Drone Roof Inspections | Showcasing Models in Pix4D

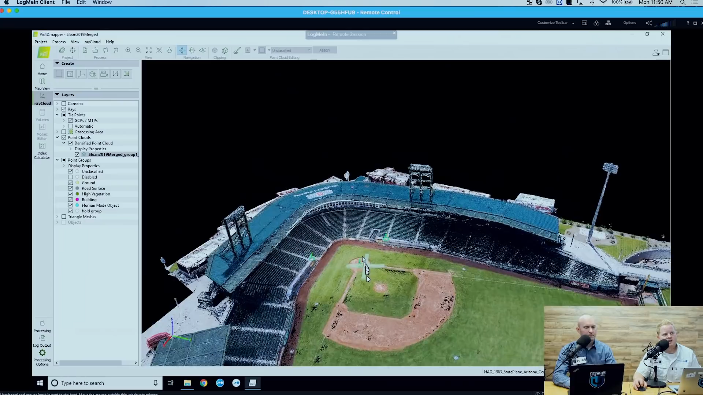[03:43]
you can now see that I have a point cloud here open. This is a Major League Baseball stadium, actually. This is a pretty good point cloud. This took a lot of work to really get it to be looking the way that I want, especially in order to see that data right there, the Sloan Park data.
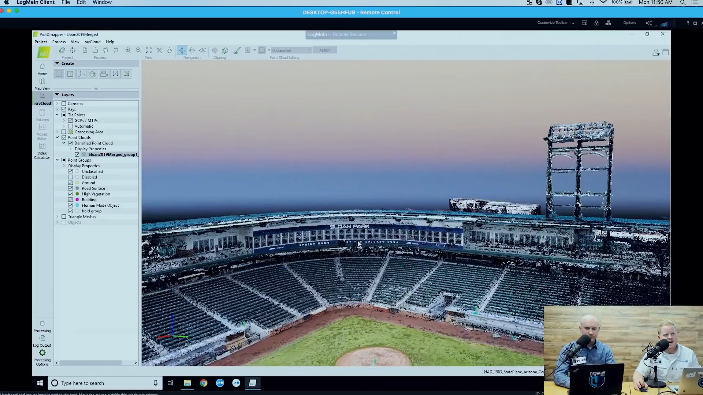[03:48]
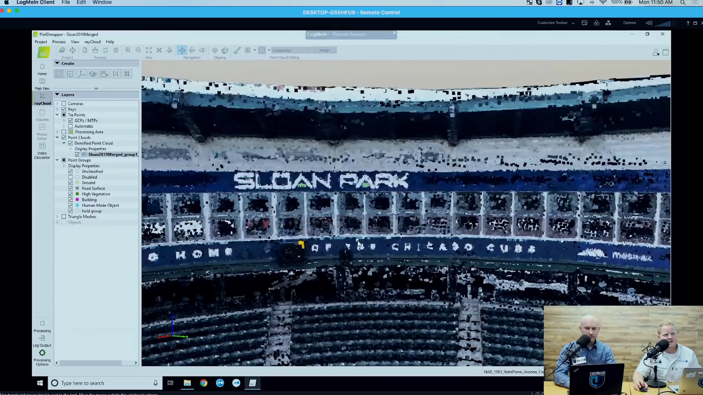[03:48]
In fact, soon I'm going to be modeling another baseball stadium, Rob. You are? I'm going to be testing out the X7 on obliques now that it's supported by multiple. I'm just going to do it here, isotopes. Oh, gotcha. So anyway, so let's do a couple of things really quick. So I'm in PIX40. I'm on the ray cloud. I've got my cameras turned off. If I turn my cameras on, see, we really can't see very much information because we're blinded by green lasers.
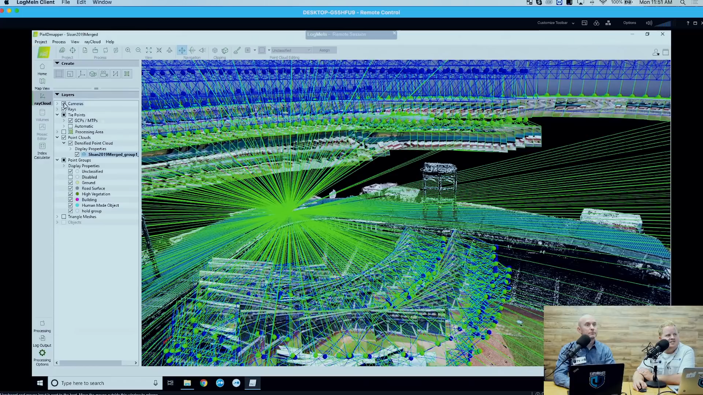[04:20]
It looks like we're in a light show. And our blue and green imagery. Yes, that is true. So anyway, long story short, if I turn my cameras off and I want to show the particular area to a client while the client is with me, I can click that area, any area in the map. I can just click it. And click.
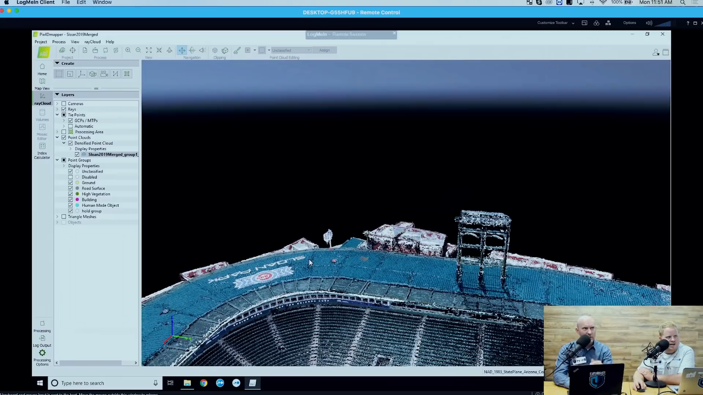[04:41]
And click it. And PIX40 is glitching hard on me. Thanks, PIX. Okay. Why are you glitching so hard on me, PIX40?
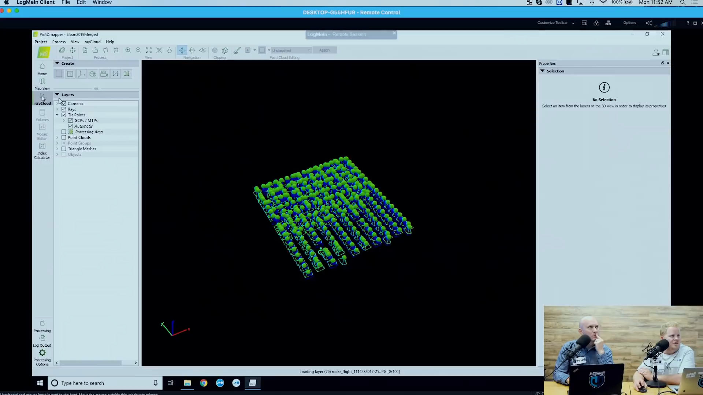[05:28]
Click the ray cloud, and it's going to pull up a basic key point cloud.
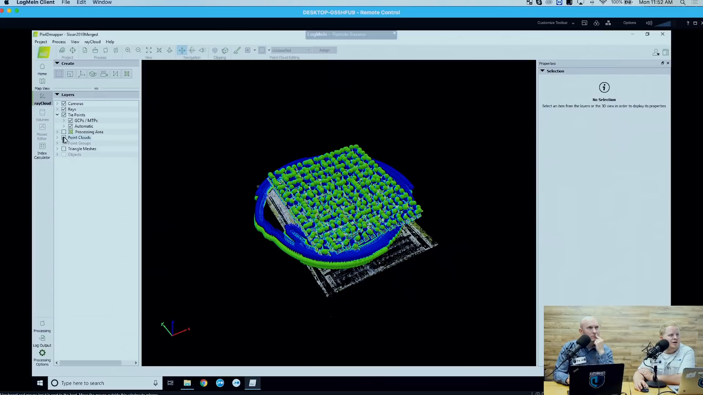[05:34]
If I turn on point clouds, you can see the layers of glitches while I do this. So watch this.
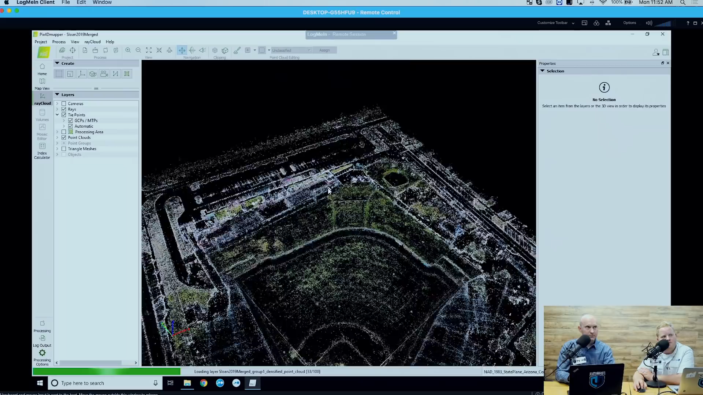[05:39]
So the field comes up, pulling up the point cloud, and then all of a sudden it'll just be like fully saturated and look nice and gorgeous. See, there it is. There it is.
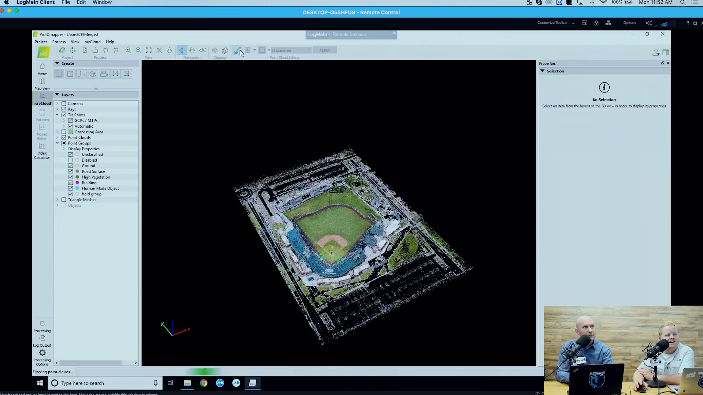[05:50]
Now if I touch the point cloud editing tool, watch most of the park just disappear. Ready, three, two, and goodbye. So... It's almost like it's saying we don't really think there's enough data for that part or something. Well, I deleted this data. It's just weird that it doesn't delete it from the start, right? Gotcha. So it's still there somehow. Yeah. So anyway, if I click an area... Oh, now it's thinking that I want to edit the cloud. I don't. If I want to click an area, see how it pulls up these pictures? Now if I click over the cubs, see how it pulls up?
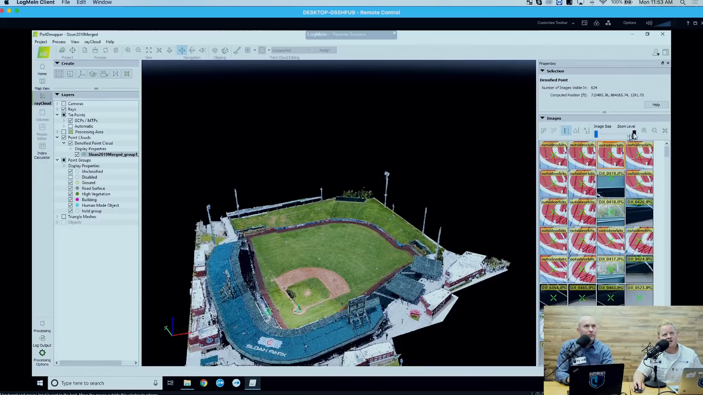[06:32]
This also shows you some error in the data. I should go in and disable some of these images. But if I highlight over the image and press the space bar, I can zoom in. And I can also set the zoom level in the images right here. And I can set the image size as far as how I want to see those images. But the trick here, and I know a lot of people don't know this, just hover and click space bar.
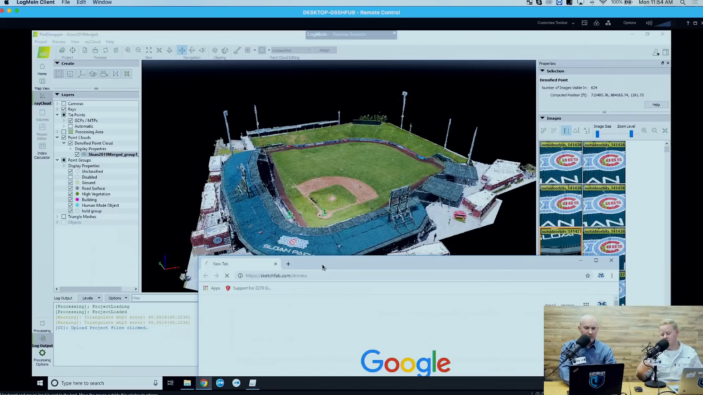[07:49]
Obviously, it's not lifelike and super beautiful.